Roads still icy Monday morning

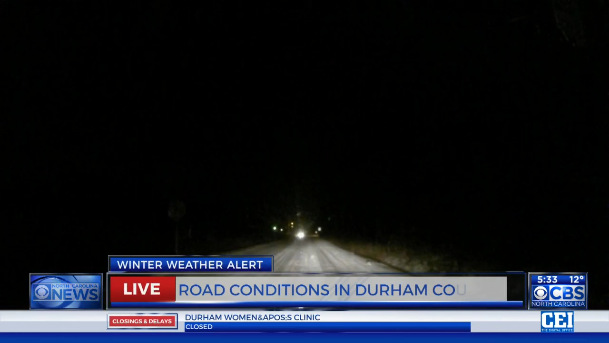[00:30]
in Durham and this road right here it is covered it is covered in snow and ice we are having a little bit of problems ourselves right now just trying to get some